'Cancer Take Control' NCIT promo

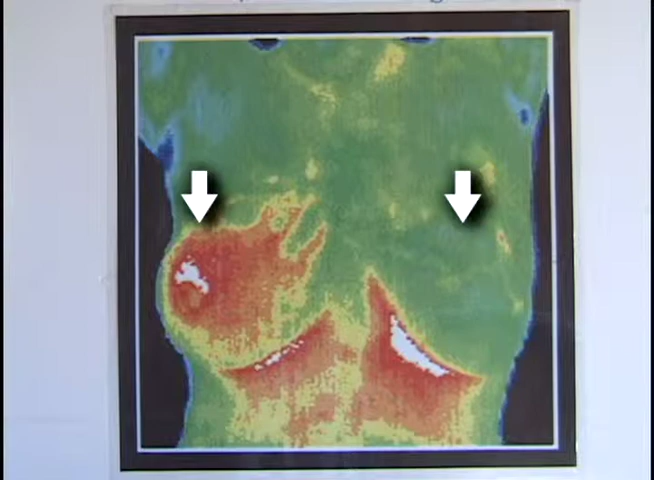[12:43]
Notice the asymmetry or difference between the two breasts. Is there another technology that could give you this kind of early warning? I don't think so. Is there another technology that could get rid of it as easily?